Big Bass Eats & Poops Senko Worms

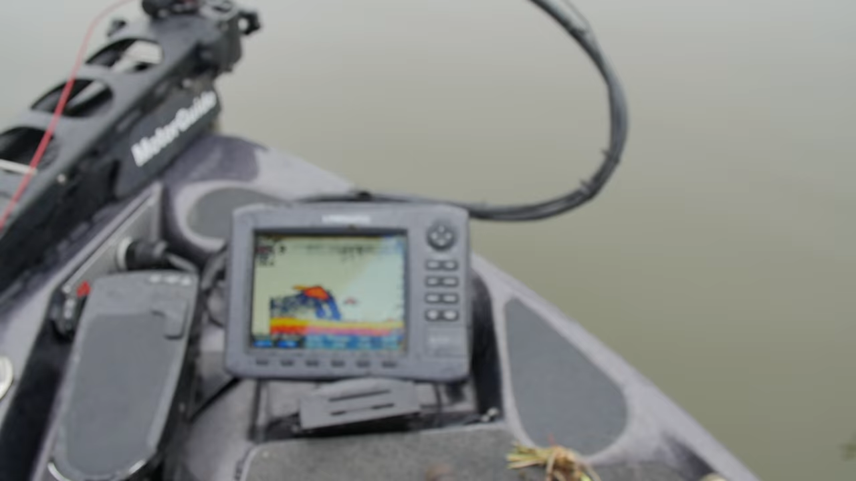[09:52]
Got some bass that are positioned around these shad,
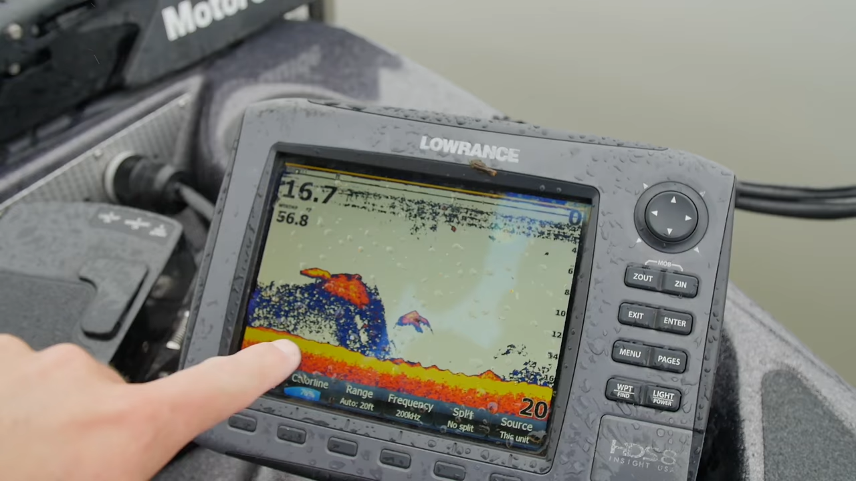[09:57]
and they just kind of move with those shad.